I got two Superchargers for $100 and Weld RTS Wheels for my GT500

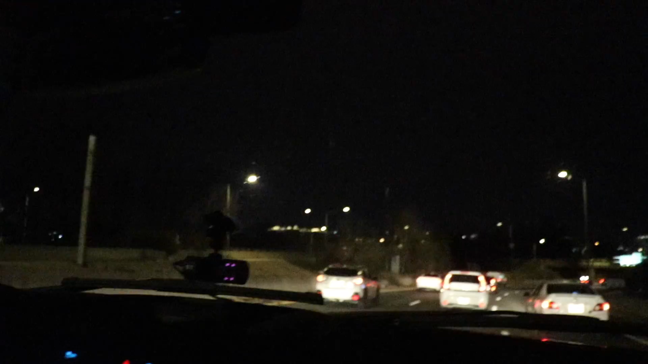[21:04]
I'm swerving lanes over here. We have to film the monument. almost wrecked people. Well, if they would stay out of my two lanes. Welcome to District of Columbia. Oh, yeah. Yeah, buddy. That's our. We're coming. They're gonna cut the traffic. We're coming, boys. Don't worry about it. No, don't you dare. That's our move.
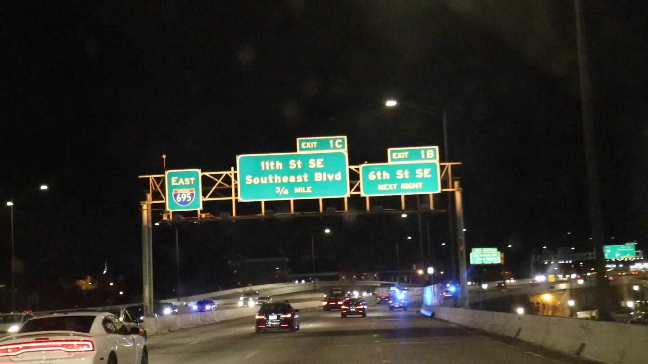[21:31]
That's our move. Dude, watch that be an actual cop. Yo, we just got gapped. Dude, they gap-tized us. I popped VTEC and everything on them. Damn it. Dang it, we were gonna use them to get through everything. Alright, made it to the hotel.